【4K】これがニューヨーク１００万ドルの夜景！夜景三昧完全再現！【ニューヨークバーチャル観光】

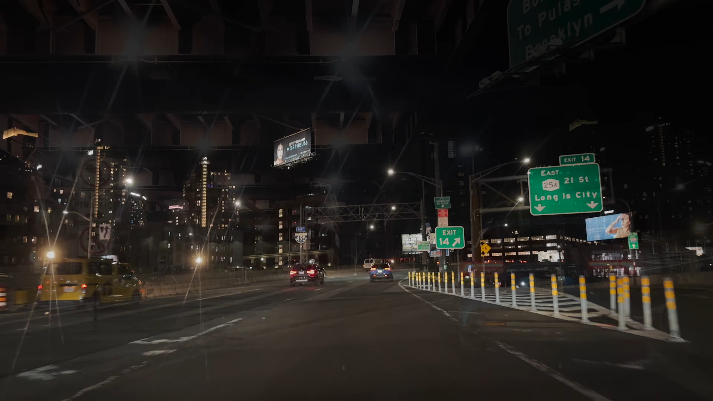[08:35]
このロングアイランドエクスプレスウェイは1958年に完成しました。ロングアイランド島を東西に横切る約106キロの長い高速道路になります。
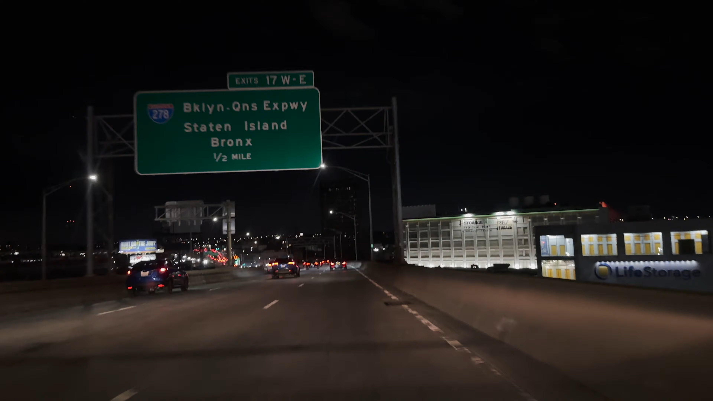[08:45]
この高速道路を中心に他の高速道路にも乗り換えもできますので、非常に利用者が多い高速道路になります。ラッシュアワーの時間帯は最悪の状態になりますね。それではここから BQE ブルックリンクイーンズエクスプレスウェイに乗り換えていきます。
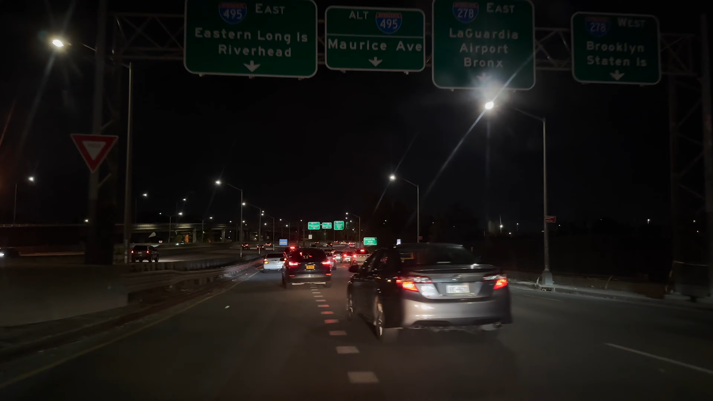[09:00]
この乗り換えは非常に怖く、短い間に3車線分の車線を変更しないといけないので、
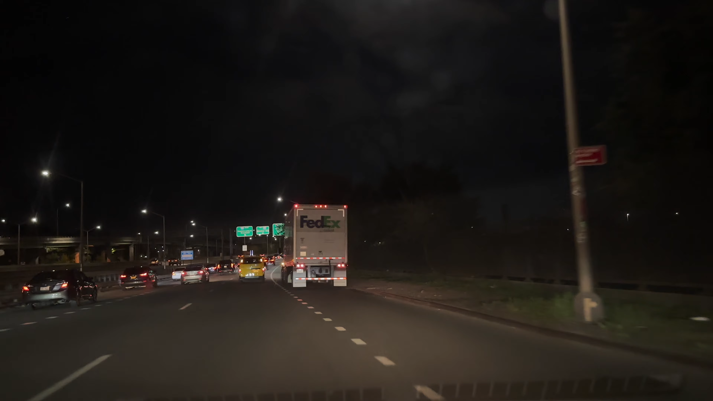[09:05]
私は恐怖の乗り換えと言っています。というわけで無事に車線変更も終わったので、 BQE に入って一気にブルックリンを目指していきましょう。
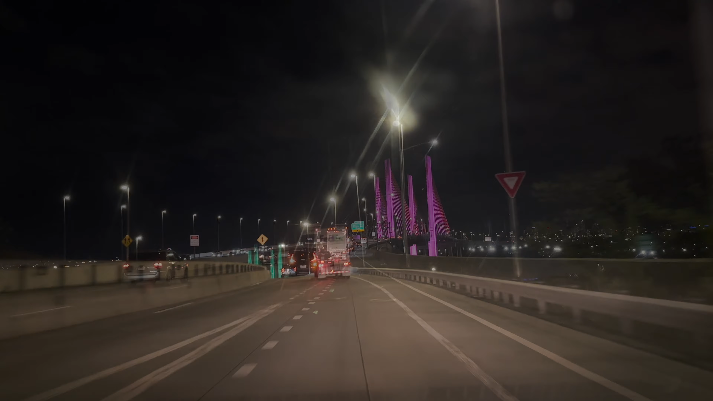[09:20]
ここで光り輝く橋が見えてきましたね。
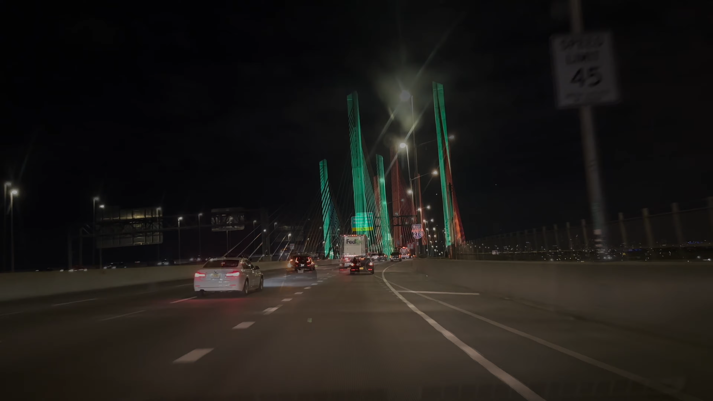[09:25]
コスティアスコブリッジという名前の橋なんですが、ローカルすぎる橋なので名前を知っているニューヨーカーは一体どれだけいるのか、ひょっとしたらめちゃくちゃ少ないのではないかという疑惑もあります。色の変化は夜だけ楽しめるので、ぜひご覧ください。橋からは右手にはマンハッタンのミッドタウン、正面にはウォール街が遠くに見えます。車で移動するときにはぜひ注目してみてくださいね。それではいよいよブルックリン地域に入りますが、ブルックリンに入ると建物の様子も少し変わります。今はウィリアムズバーグ地区を走っていますが、
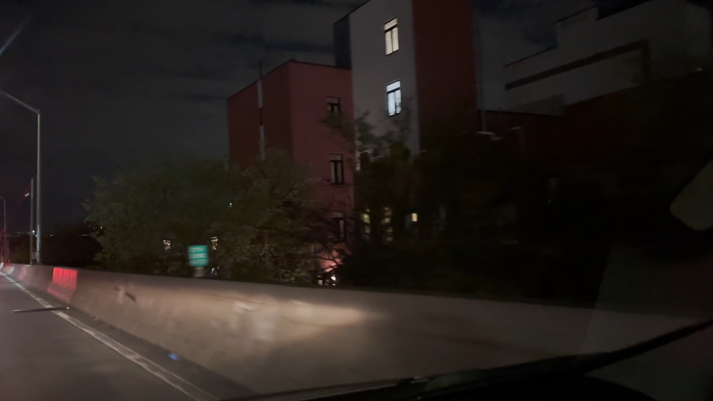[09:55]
この後ダウンタウンブルックリンを横目に見ながらダンボ地区に入ります。このダンボ地区の名前の由来ですが、ダウンアンダーザマンハッタンブリッジオーバーパスの頭文字
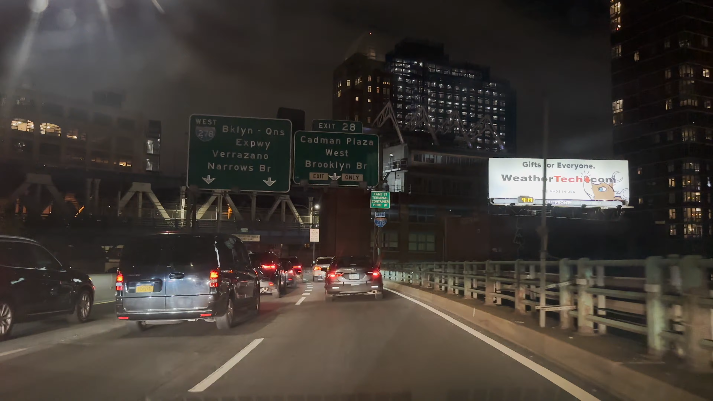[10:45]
はい、というわけでいよいよですね、マンハッタンブリッジのところまでやってきました。
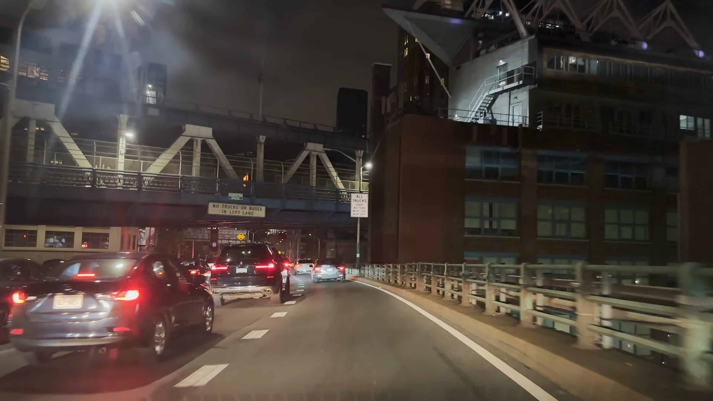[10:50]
この後ですね、はい、ブルックリンブリッジのところを通りまして、いよいよ夜景スポットにやってまいりました。
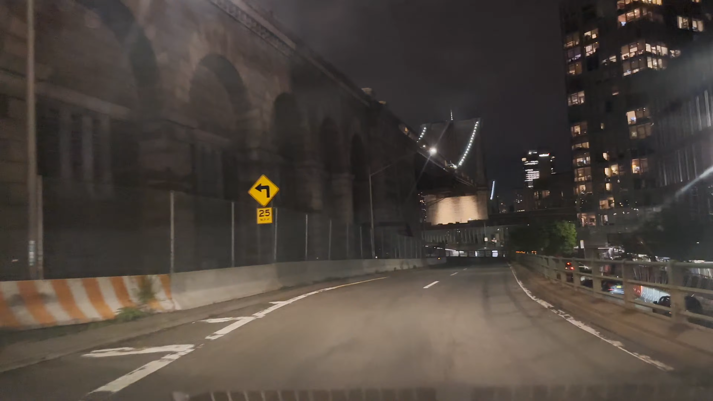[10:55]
この場所ではですね、3分21秒間時間を取ってありますので、この夜景をですね存分にお楽しみいただければと思います。
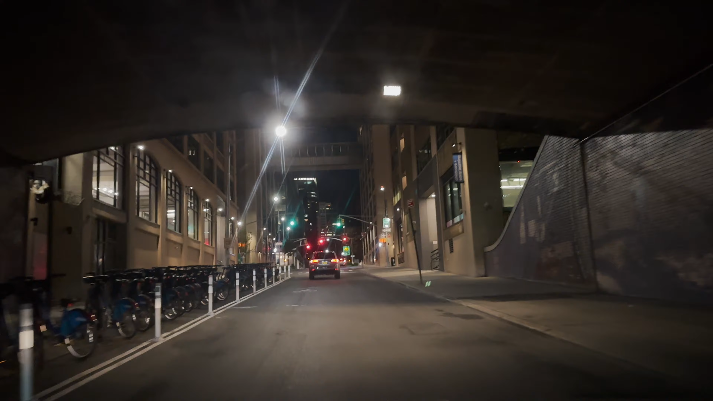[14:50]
実は私も工事後を見るのは今回が初めてだったりします。非常に綺麗でびっくりいたしました。
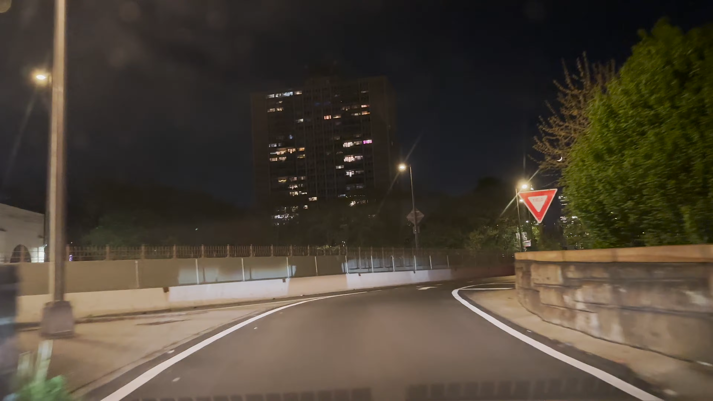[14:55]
さて、これからブルックリンブリッジを渡ってマンハッタンに戻り、ウォール街を通ってワールドトレードセンター地区を通ります。
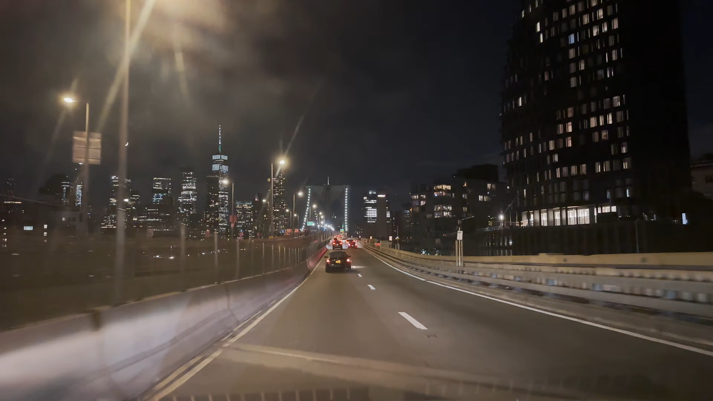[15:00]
その後はウエストストリートを北上していきます。
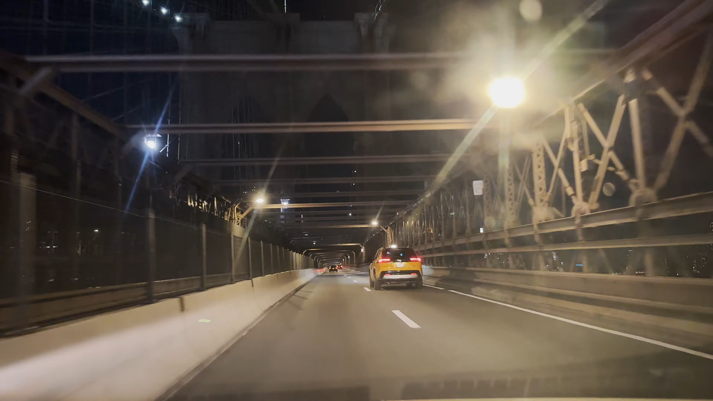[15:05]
まずは車窓をお楽しみいただきたいのですが、この場所はクリスマスシーズンの動画でも通りましたね。この後出てくるズコッティ公園はクリスマスイルミネーションがなくなって普通の暗い公園になってしまいました。
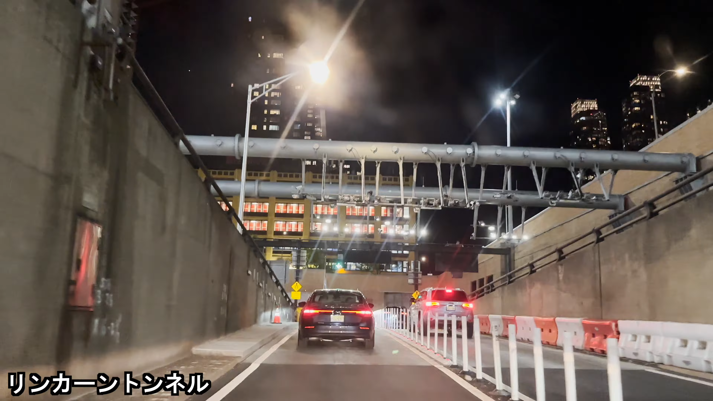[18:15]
この3つの道路はラッシュアワー時間帯は非常に混雑するので、トンネルや橋を通るのに車の渋滞が恐ろしいことになります。
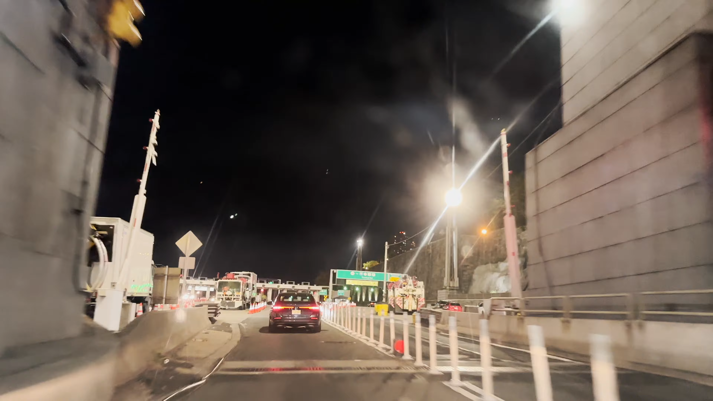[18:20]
それではニュージャージーに到着です。
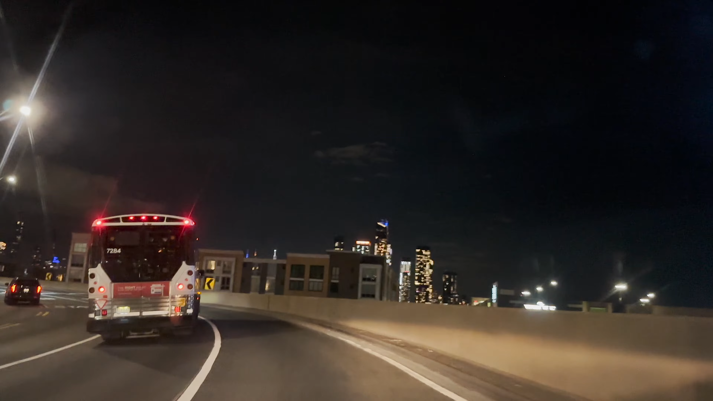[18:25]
最初の出口は方々圏、そしてジャージーシティに抜けることができますが、今回はウィーフォー圏に向かいます。